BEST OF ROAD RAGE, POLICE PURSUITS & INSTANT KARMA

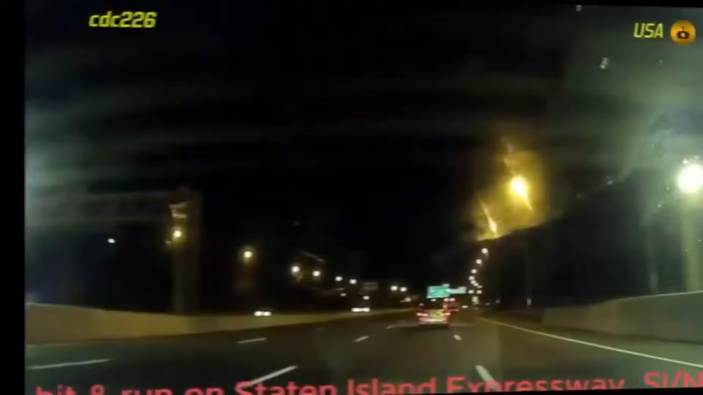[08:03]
Cameron was just driving around and minding his own business, but he didn't think that another crazy driver would simply hit him and try to flee the scene.
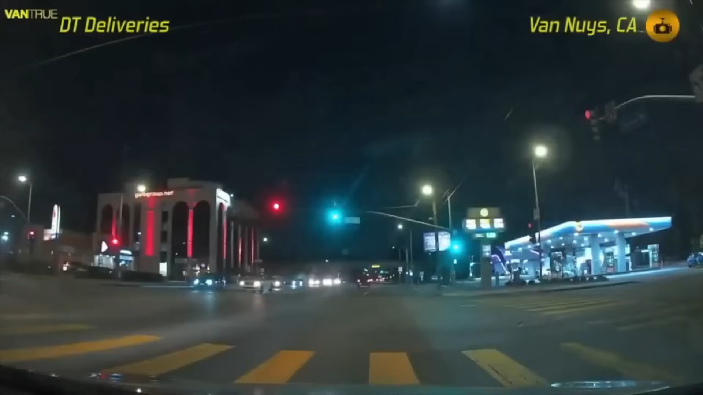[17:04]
Very close call in which one driver was way too careless while making a U-turn. Minding his own business while driving around, but all of a sudden he caught a crazy Ford Mustang driver losing control of his vehicle and hitting the sidewall.
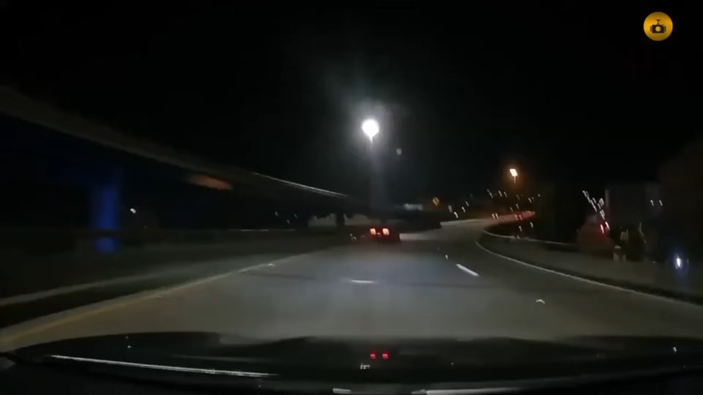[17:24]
Damn, the guy crashed. Oh shit.
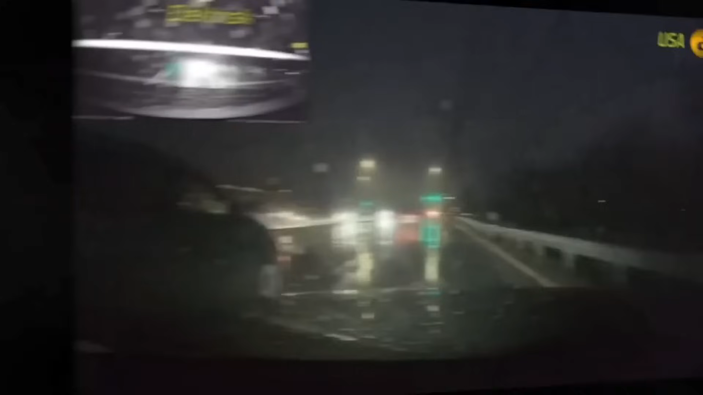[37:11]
close attention at the driver on the left-hand side of the camera.
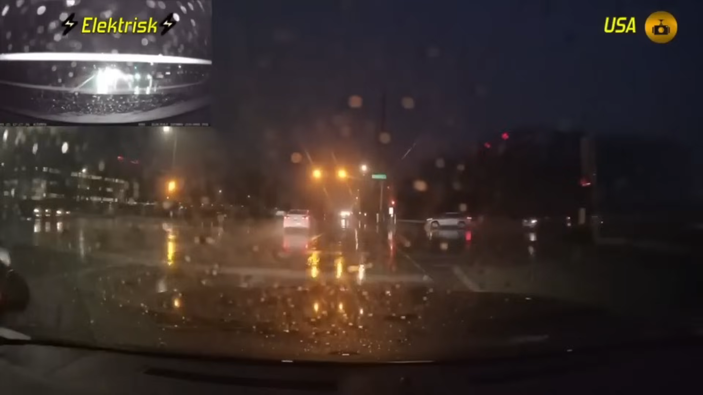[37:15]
This guy was struggling to maintain his lane position, and that could have caused everyone much damage.